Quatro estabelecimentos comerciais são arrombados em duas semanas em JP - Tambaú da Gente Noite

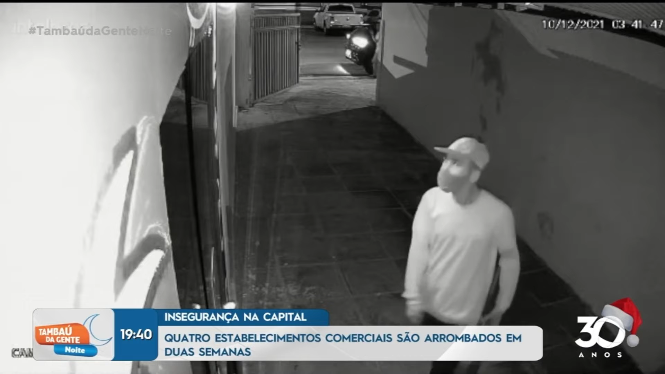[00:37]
Câmeras de segurança mostram o momento em que um dos bandidos usa uma barra de ferro para arrombar a porta.
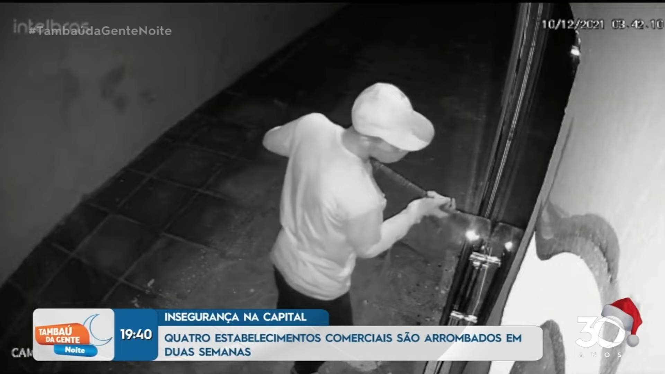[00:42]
Além destas lojas, uma empresa de paisagismo teve a porta arrombada no dia 6 de dezembro.